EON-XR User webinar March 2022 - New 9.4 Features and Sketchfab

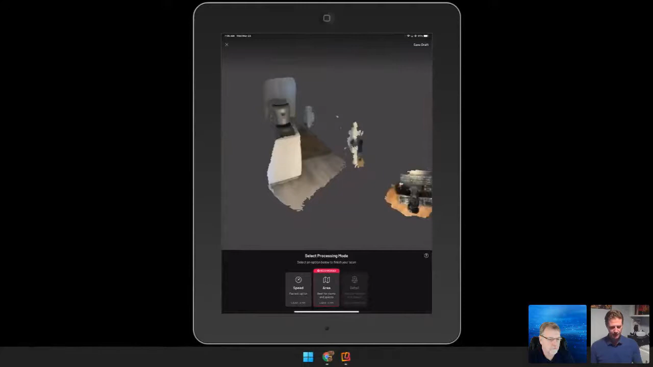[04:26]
You can see it does capture your environment around you. But you'll be able to edit, crop, adjust, adjust the lighting. So, there are some editing tools in here that you'll be able to use before you import this directly into EON. As you can see here, it goes right through that import process in the lower right-hand corner of the screen. It'll get up to 100%. Then I'll be able to remove the excess
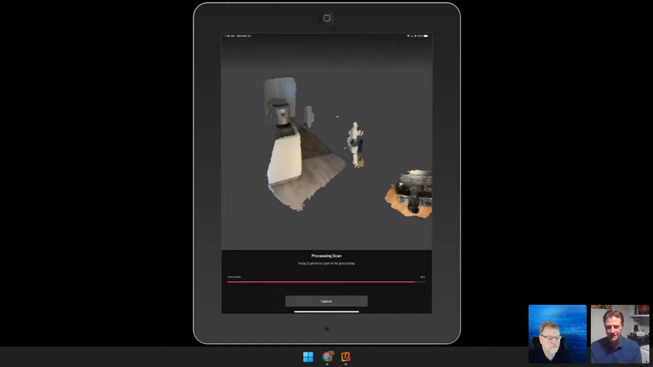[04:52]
area that I do not want to use for my model. So, as this completes the process, this will take me right into this object. And you do have a couple of different options in terms of processing.
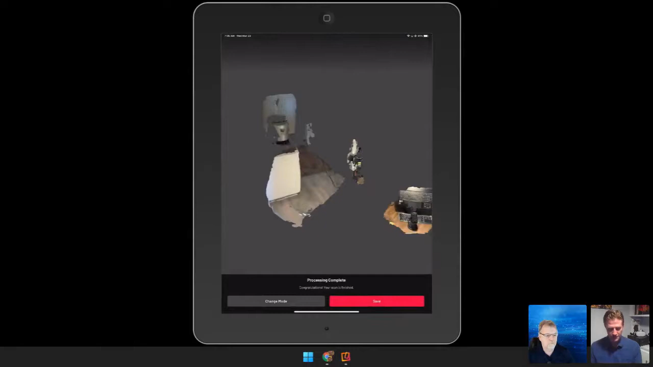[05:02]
If you want more detail, if you're doing a larger object.
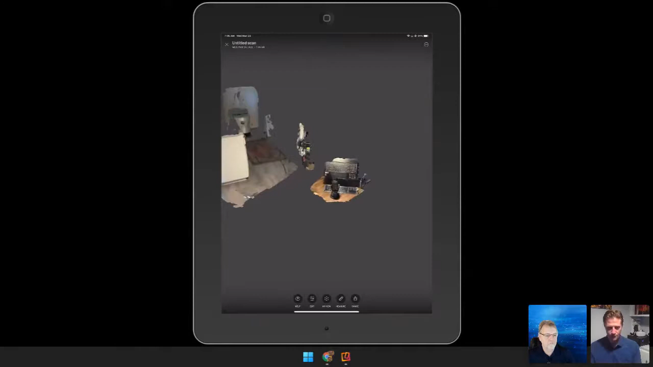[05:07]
So, right here, below here, you'll have several tools you can work with, such as cropping. So, let's say I want to remove all that section.
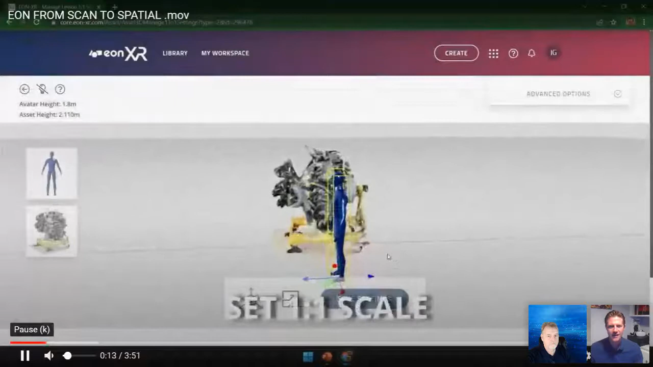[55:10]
And once I scan that and bring that into the platform, set my one-to-one scale, see the dimensions, how big, how close am I to those objects, all that I can adjust.
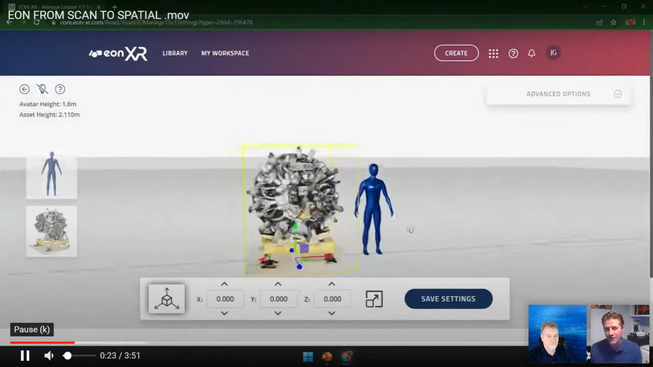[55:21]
Either if I knew the exact measurements, I can input that measurement or use that sliding bar,